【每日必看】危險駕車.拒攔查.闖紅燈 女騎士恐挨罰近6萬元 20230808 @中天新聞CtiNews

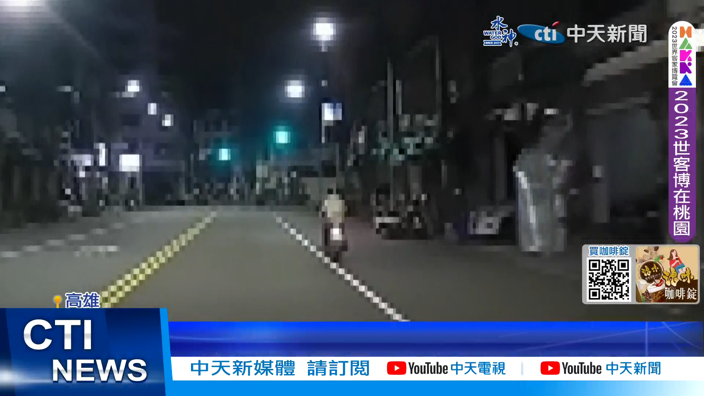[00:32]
危險駕駛還不服取締與騎士將面臨最重將近6萬元罰還美農區丁城也發生警車追逐事件